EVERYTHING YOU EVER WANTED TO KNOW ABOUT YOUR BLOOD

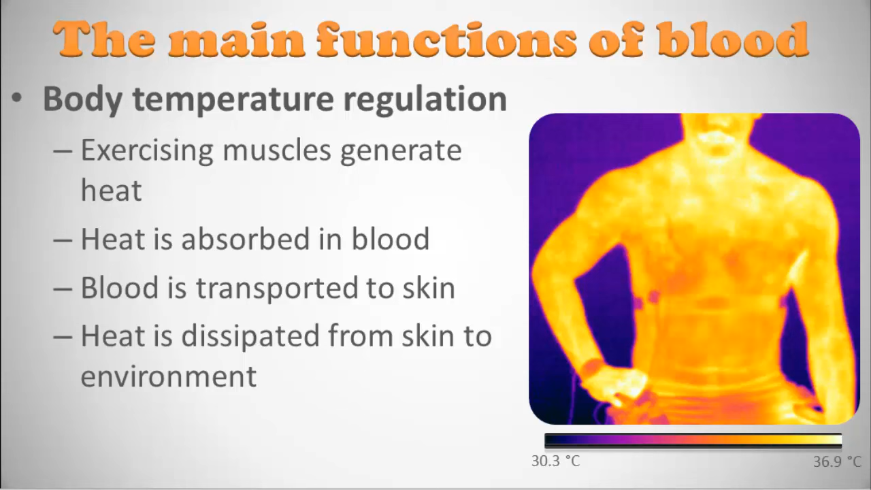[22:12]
On screen: scale top 36.9°C, scale bottom 30.3°C
ago and you could just see really what this shows you is the cold areas which are dark and then the hot areas which are golden and white in this case you can see the temperature ranges from 30 to 36 or 37 degrees celsius